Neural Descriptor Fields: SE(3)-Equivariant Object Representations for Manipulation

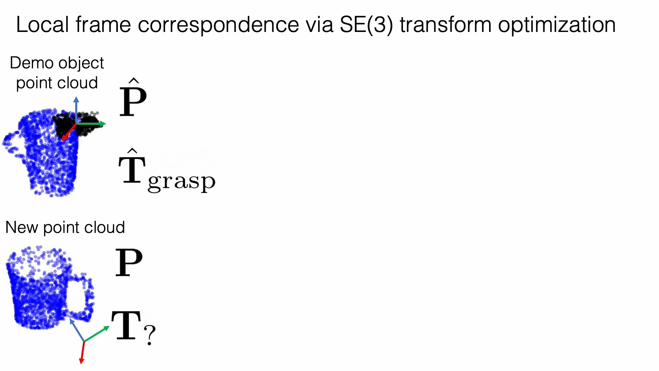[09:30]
Specifically, distances between descriptors representing local frames induce an energy landscape over SE3 poses, which can be minimized to obtain the pose of a local frame that matches the demonstration. Here we illustrate this optimization process.
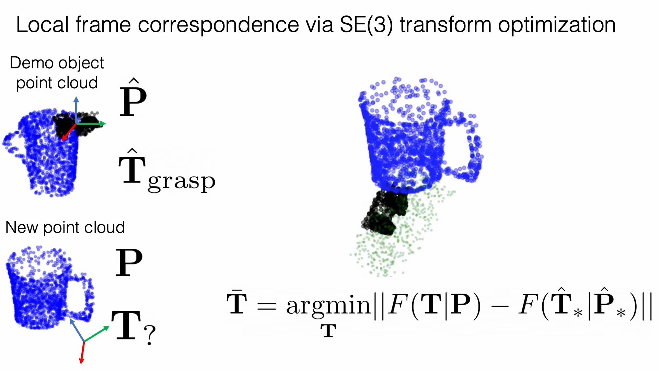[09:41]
The local frame parametrizes the pose of the gripper, and this gripper pose is optimized to obtain a grasp along the rim of a new mug. Note that we can attach arbitrary external rigid objects to the query point set.